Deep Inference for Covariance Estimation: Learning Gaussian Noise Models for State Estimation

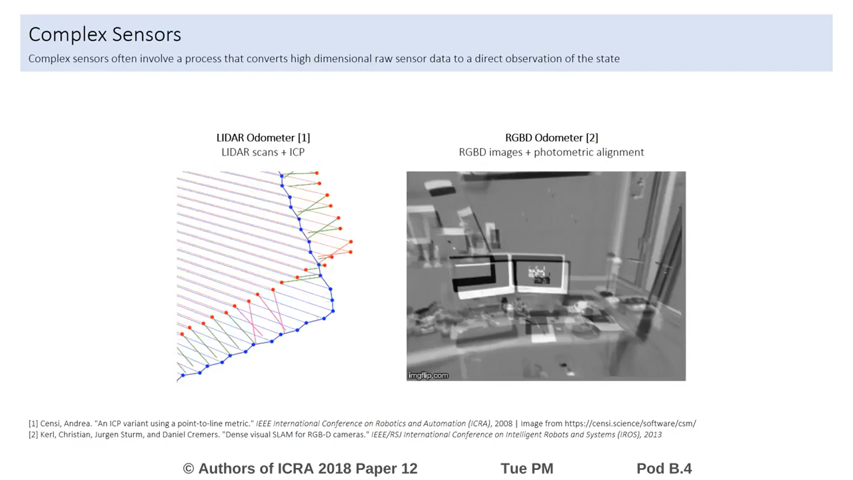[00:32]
of planar laser scans or depth images to compute a relative motion using an alignment process. The accuracy of such processes is often affected by the environment.